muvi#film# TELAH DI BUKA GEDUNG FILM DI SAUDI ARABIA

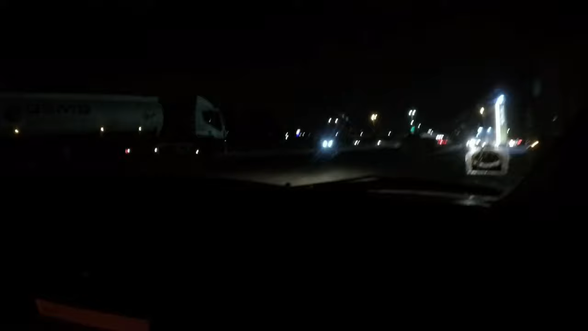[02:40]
ceritakan kehidupan di Saudi sebagai expatriate ya ya beginilah habis maghrib kita jalan-jalan
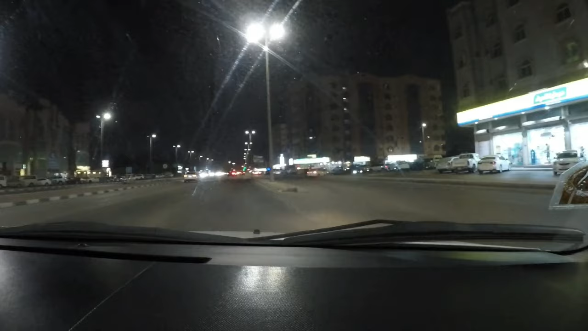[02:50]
oh ini suasana malam ya kita telusuri jalan berliku-liku belok kanan iya nah itu itu kan kafe kita Pak ya yang dulu Pak ya kafe iya kap kafe ini keluarga
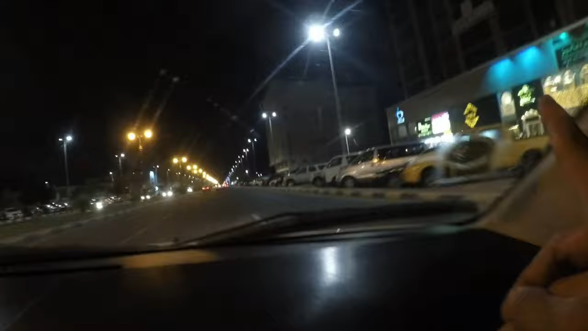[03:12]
nah ini tutup kafe yang pernah ter-review disitu nah Bu Merah hati-hati kena gendah disitu ada kamera halo halo guys ini nanti kita akan melewati yaitu apa Pak gedung bioskop istilahnya di tempat kita itu yaitu dibuka baru dibuka yaitu tempatnya di jubel jubel mall
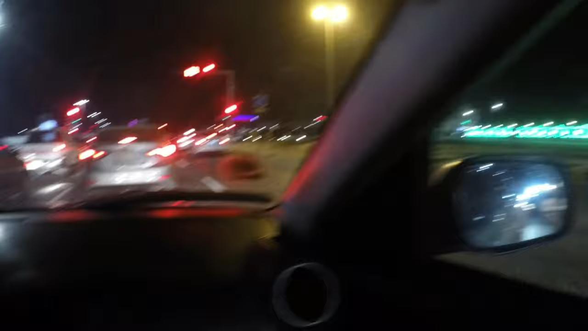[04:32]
ini lapangan, oh ketutupan wah itu loh, yang dipakirin lampu itu lapangan putsal atau tempat olahraga ya yang
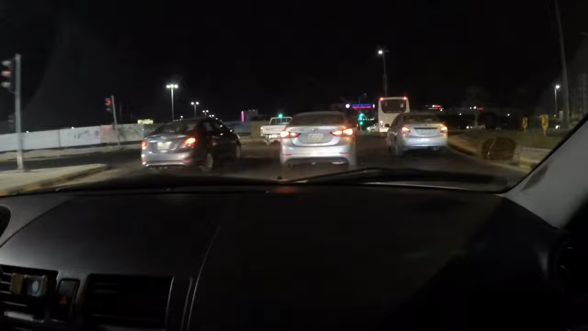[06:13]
masih jauh pak ini pak, gedung-gedung ya gedung belok belok berhatiin ini belok ini set ini dulu patung kapal ya nah sini ya, dekati ini jubelmal ya oh, movie itu pak? iya oh, agak pelan-pelan ya ini guys oh,
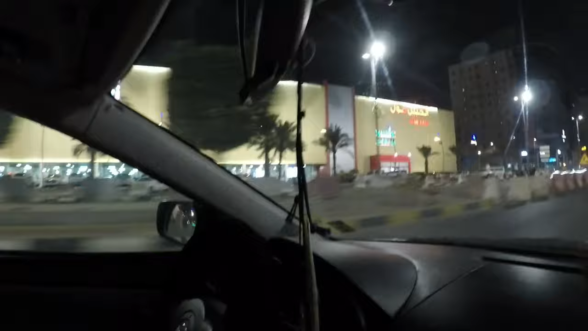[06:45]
itulah jubelmal belok sand
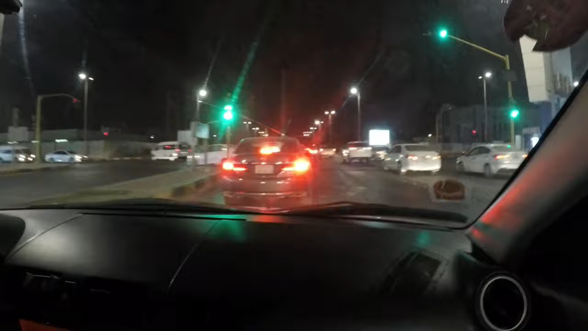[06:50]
ayo ayo oke nah coba perhatiin jalannya ditutup loh itu guys lap lap lap lap perhatiin ditutup jubelmal tadi, keliwatnya mana-mana ini? ano bosku pak kerja ini kemana nih? aa tau kan? waduh ditutup lagi laut sini waduh
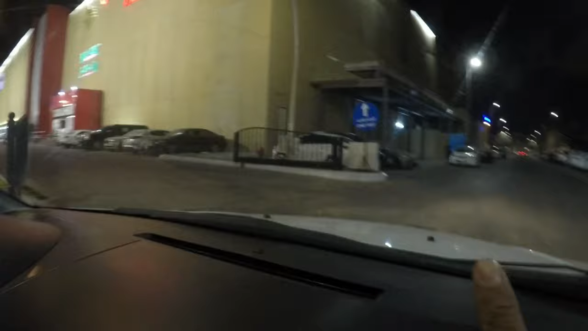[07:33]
coba lewat aja oh, nanti bisa keluarnya bisa sana pak ya aa betul-betul lah ini guys ini gedung bioskop nah